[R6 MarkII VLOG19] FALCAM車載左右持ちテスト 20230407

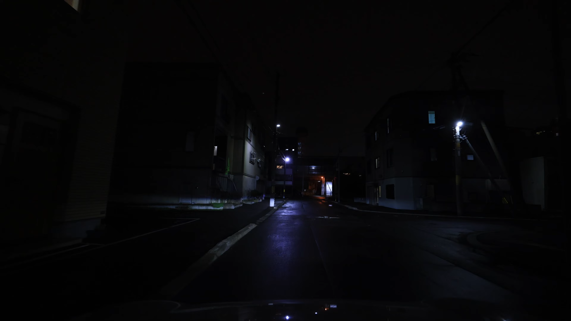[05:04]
マイクはロードワイヤレス52いつもの今日はもう買い物行かないんですけど路地裏のガタガタ道走ってますけどどうかななんかちょっと良さそうに見えるぞだいたいいつもそんな感じなんですよね結構いいかもしれないかなり良いかも
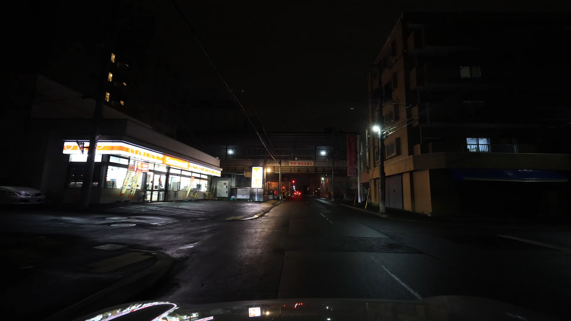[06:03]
マイクロSDはあまり持ってないもんですからまたそれはそれで準備しないといけないというのがあってですねあんまり気が進まないんですけど
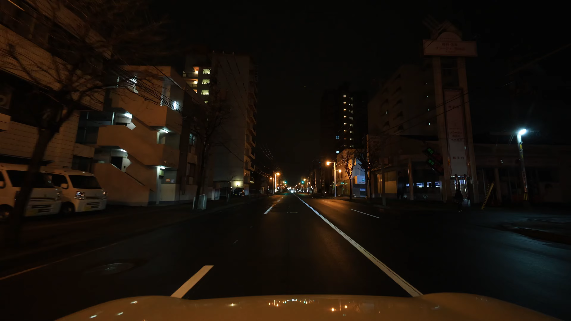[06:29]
この使用道路もそれなりにガタガタしてるんですよね結構いいかもしれないなこれ困りましたねそうか左右両持つんのか最近ですねお一人様一眼で車載動画撮って割と回ってる人見つけまして
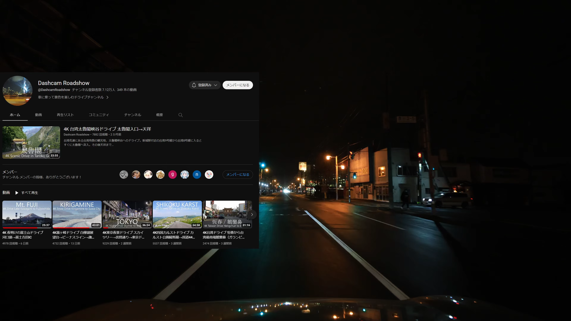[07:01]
ちょっと行く必要ないけど駐車場入ってみるか
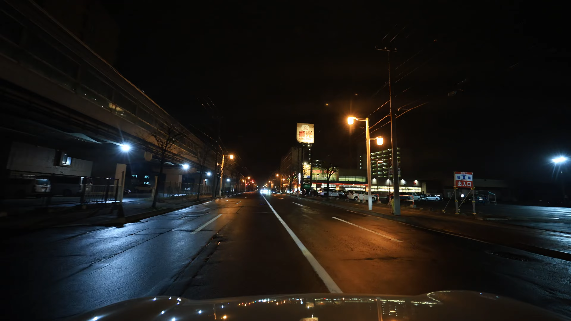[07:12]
振動に注意どうでしたでしょうか